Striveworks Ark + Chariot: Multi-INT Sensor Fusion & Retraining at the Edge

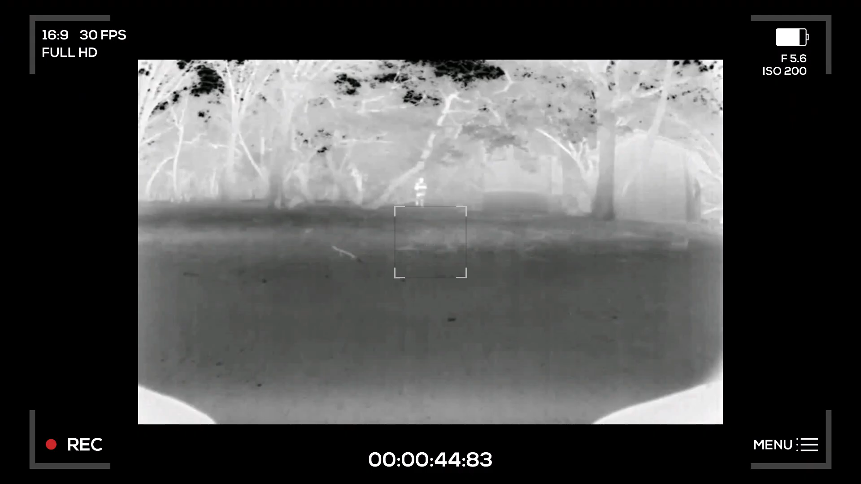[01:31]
Arc rapidly integrates new sensor capabilities like the thermal camera, while Chariot rapidly trains a new model.
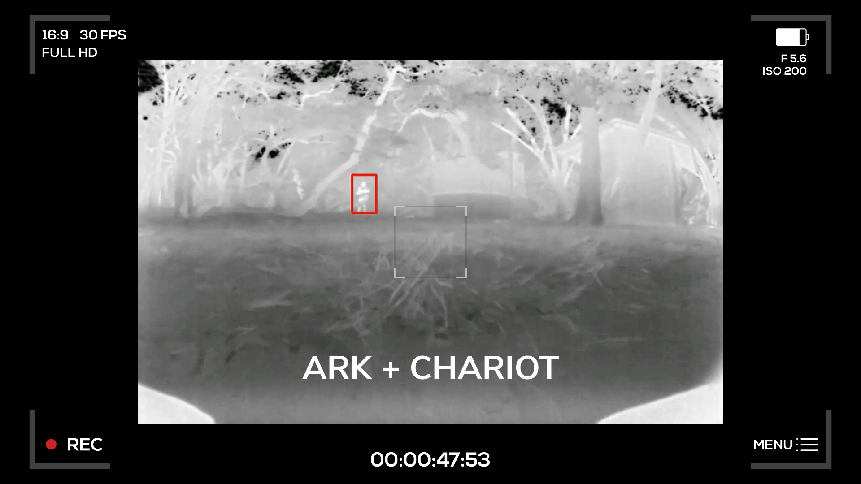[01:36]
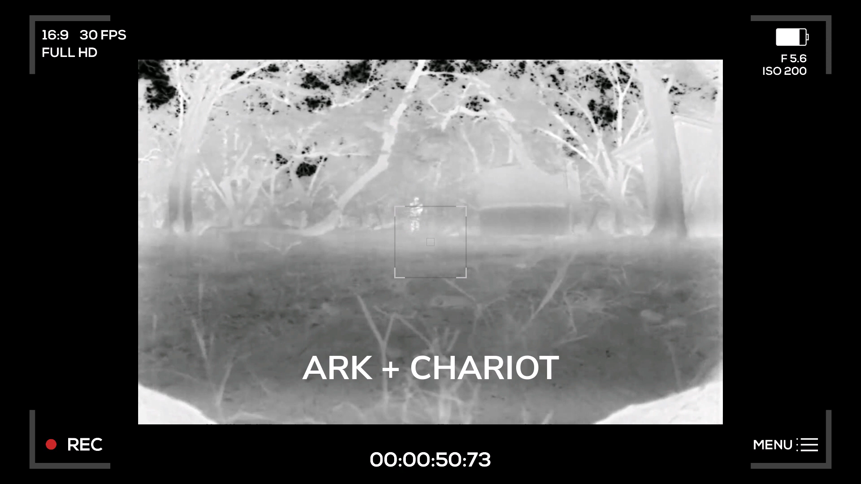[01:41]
The result is that the user now has a new, more adaptive capability to meet their operational requirements.
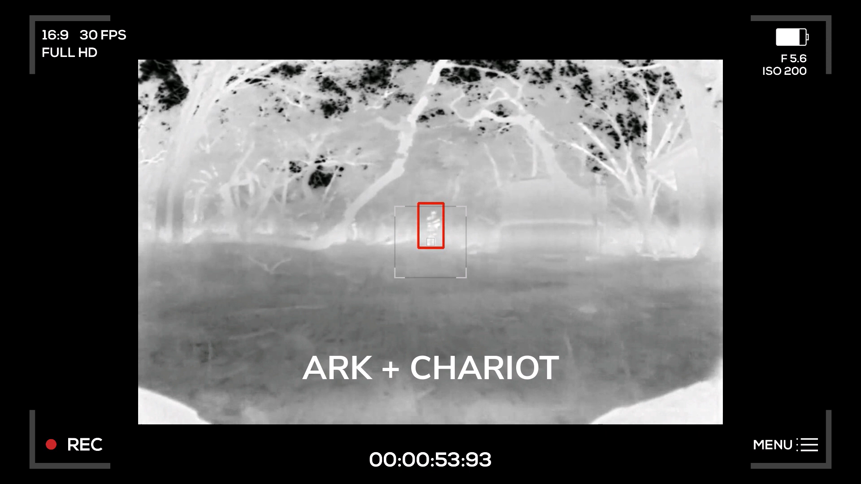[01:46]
The user develops the new thermal object detection capability and deploys it to the edge all in the same day,
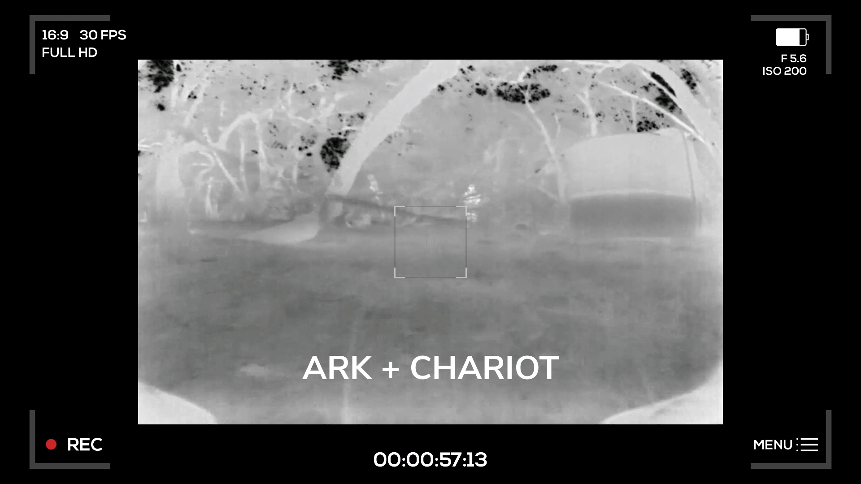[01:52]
leveraging the existing hardware and software systems.